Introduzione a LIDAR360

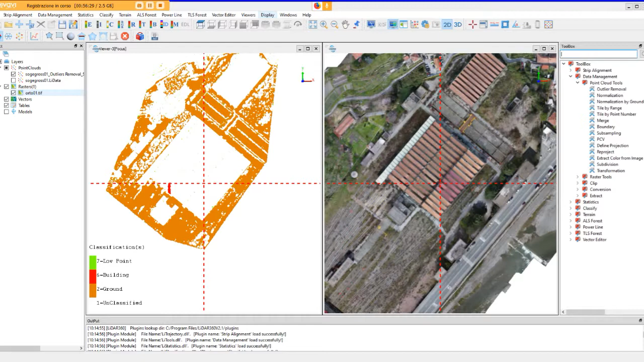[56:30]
abbiamo poi alcuni diciamo tools dal mio punto di vista anche
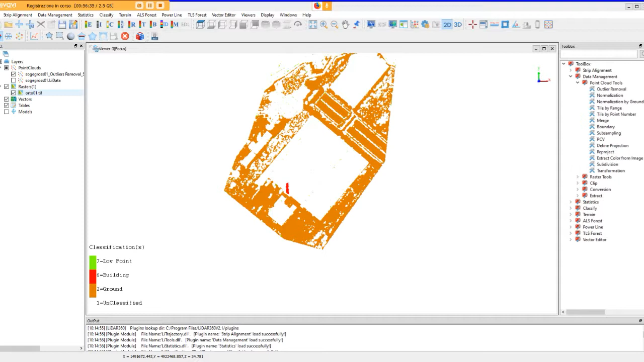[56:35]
minori ma che ci consentono di fare comunque delle presentazioni abbastanza efficaci a favore ad esempio dei nostri clienti quando questi non siano prettamente dei tecnici noi possiamo decidere di andare in display e abbiamo subito la possibilità di appunto
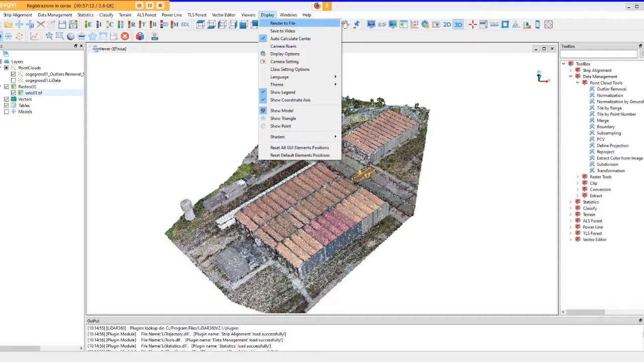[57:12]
creare delle immagini così come le osserviamo all'interno della lavagna principale attraverso il comando render file oppure di salvare dei piccoli video dobbiamo decidere sempre dove andarli a salvare
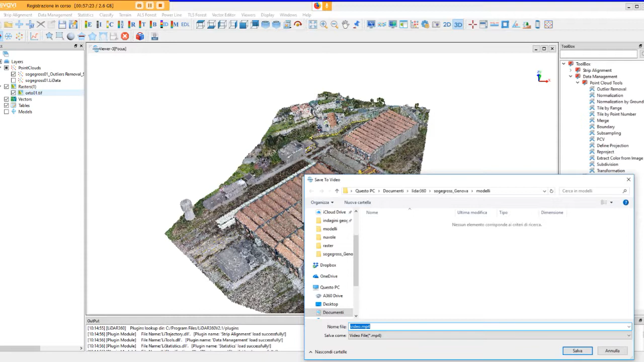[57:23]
ad esempio non nella cartella modelli ma nella cartella immagini video qui avevo già salvato un video precedentemente quindi inutri adesso lo andiamo a rifare ve lo faccio solo vedere per farvi capire di cosa si tratta
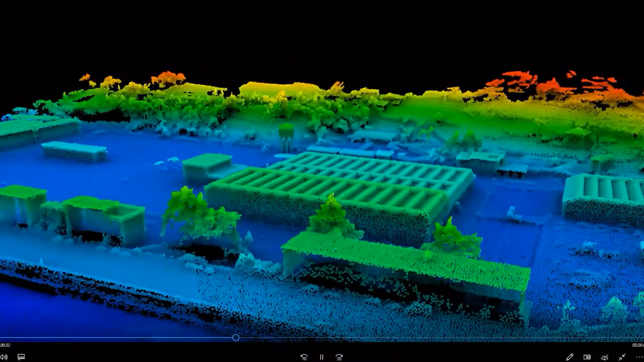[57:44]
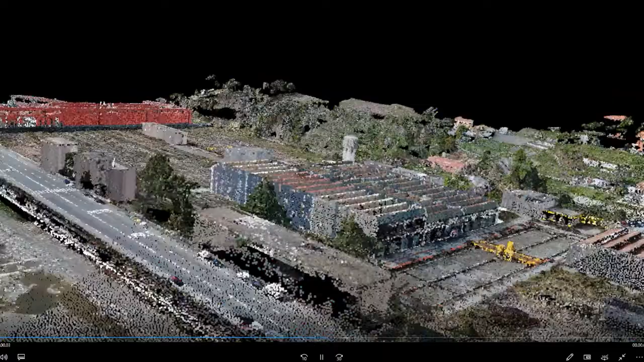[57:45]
noi possiamo decidere qual è il bitrate del nostro piccolo
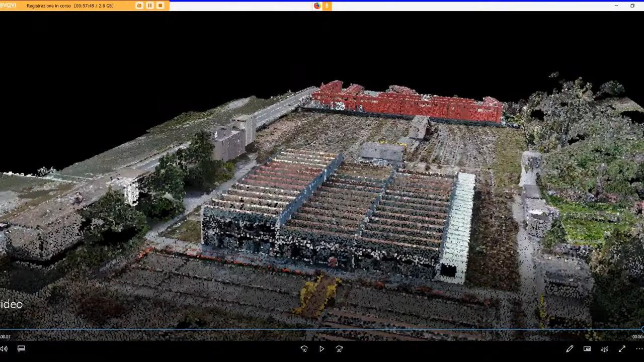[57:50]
filmato e cambiare chiaramente tutte le
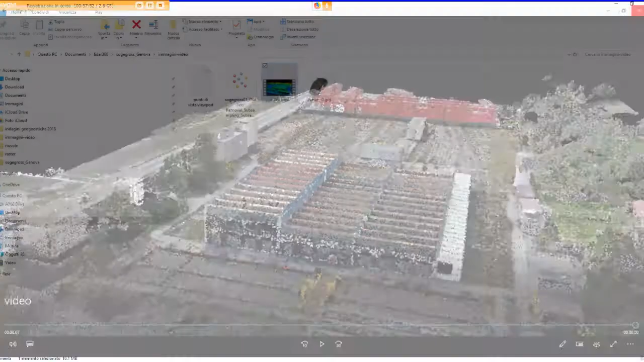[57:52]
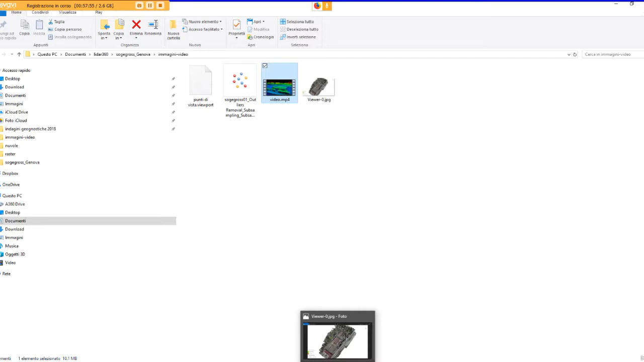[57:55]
organizzazioni dalla visualizzazione della diciamo nostra nuvola dei punti oppure abbiamo anche un altro strumento che dal mio punto di vista è più
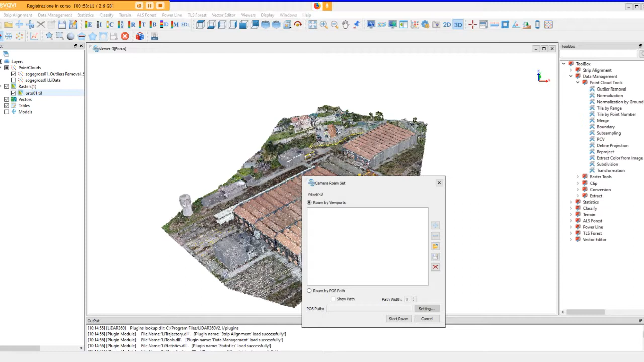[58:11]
diciamo carino noi possiamo decidere di definire dei punti di vista della nostra nuvola e diciamo attraverso la definizione di questi punti di vista
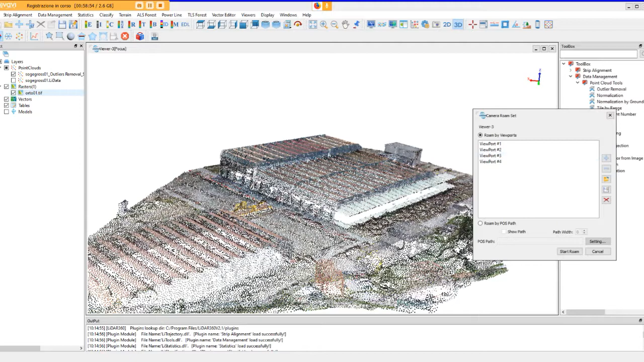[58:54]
andare a salvare un percorso che sostanzialmente poi è quello che lega le quattro immagini i quattro punti di vista che noi abbiamo selezionato attraverso questo comando possiamo anche decidere di visualizzare qualcosa ma sostanzialmente
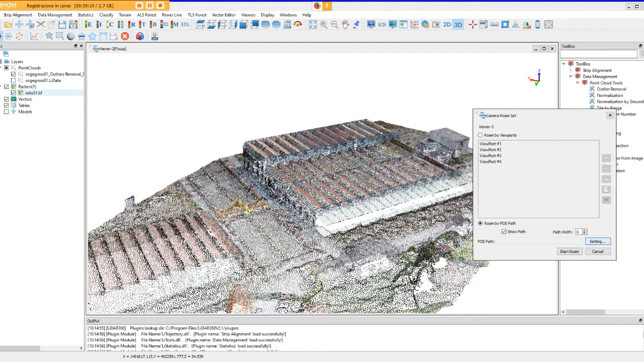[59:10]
diciamo non ho approfondito molto questo aspetto perché tutto sommato era meno interessante
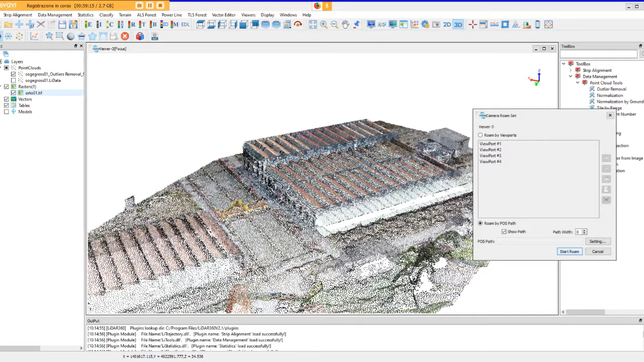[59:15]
allora scusate un secondo vediamo di andare a definire qual è l'ultimo l'ultima visualizzazione che la
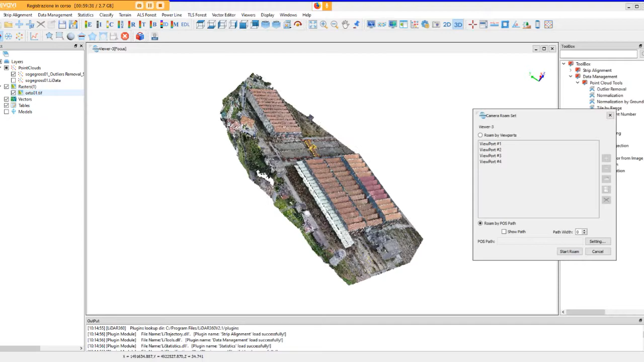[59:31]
possiamo ad esempio vedere di fissare in questo modo
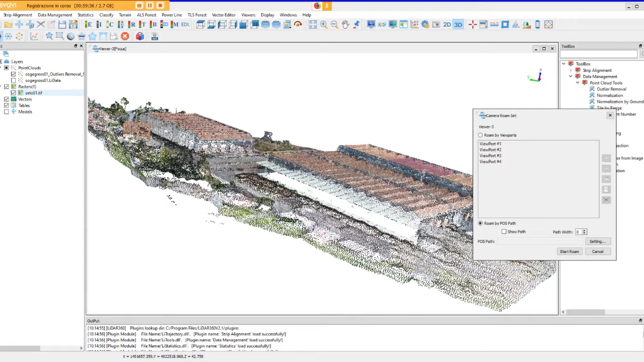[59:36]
qui però siamo già partiti
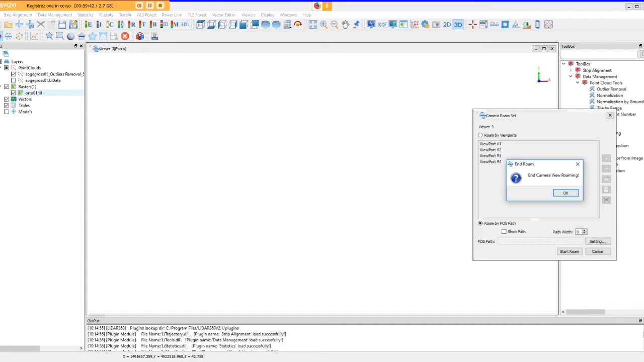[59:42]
and camera view roaming cancelliamo un secondo non salviamo niente riproviamo velocemente ma
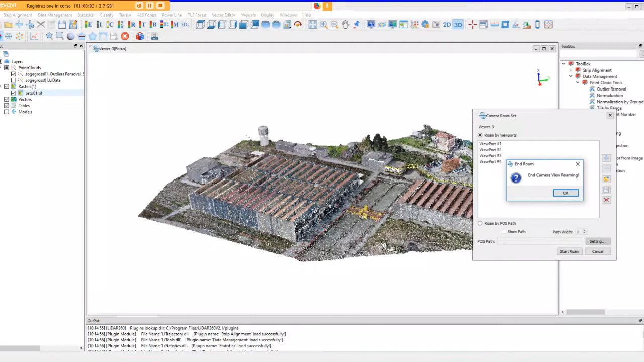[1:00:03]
ecco sostanzialmente il programma ci propone un breve filmato che ci consente di mettere insieme tutti i punti di vista che noi abbiamo precedentemente selezionato con un bitrate decisamente più lento rispetto a quello del filmato precedente
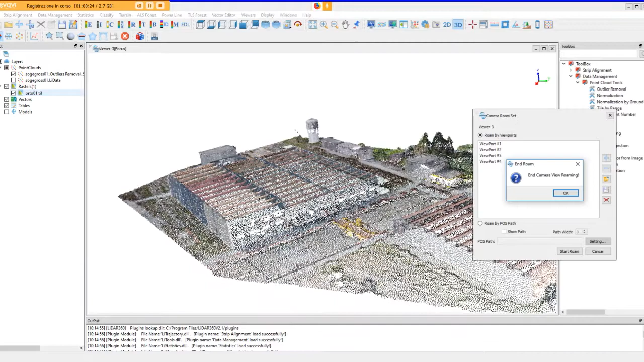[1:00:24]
questo qui è diciamo un tools carino che
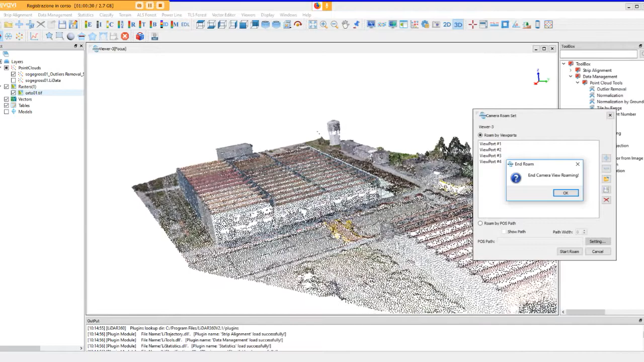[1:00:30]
possiamo decidere di utilizzare o meno nel momento in cui dobbiamo presentare appunto i nostri elaborati come
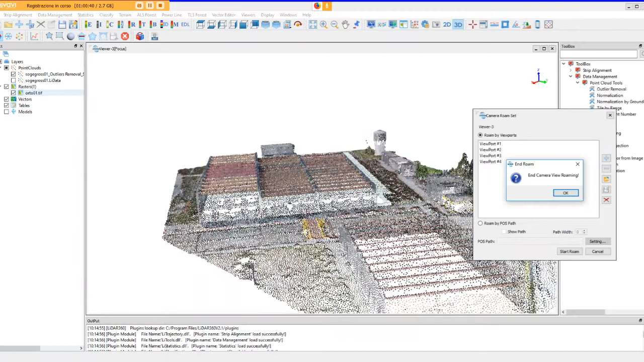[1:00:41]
dicevo a una clientela che non abbia diciamo una formazione prettamente tecnica
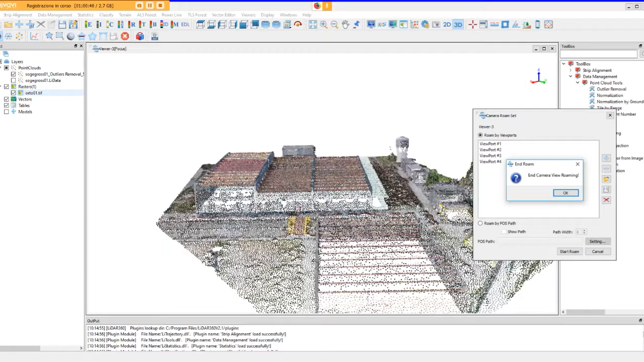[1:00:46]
ora io passerei a questo punto a farvi vedere però i diciamo tools i gruppi dei comandi principali a partire dalla toolbox noi abbiamo diversi gruppi di